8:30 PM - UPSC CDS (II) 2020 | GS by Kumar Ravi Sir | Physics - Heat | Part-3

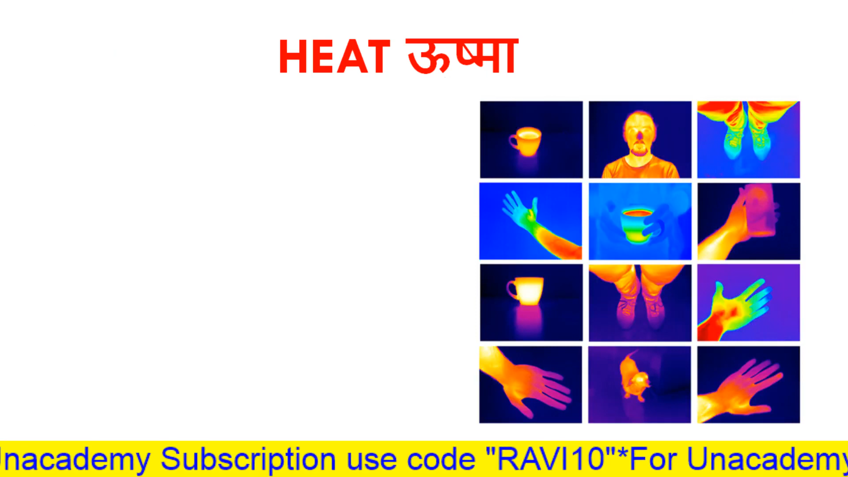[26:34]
जो है आपने सुना होका नाइट विजन कैमरा नाम की एक चीज होती है नाइट विजन कैमरा दोस्तों
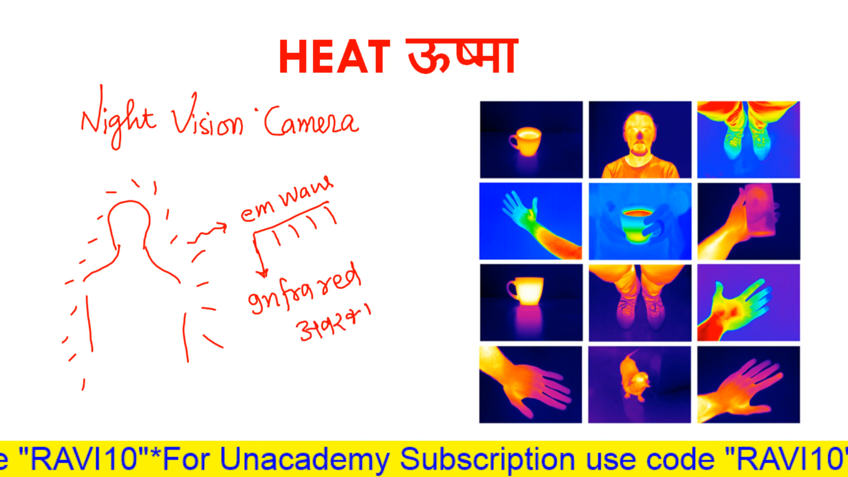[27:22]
तुम्हारी होती है infrared ठीक है न इसको हिंदी में हम लोग बोलते हैं अवरक प्रकास ठीक है तो अवरक्त प्रकास होता है जो हमारी आँखें नहीं देख पाती है ये तुम्हारे बॉडी से infrared निकलता है मगर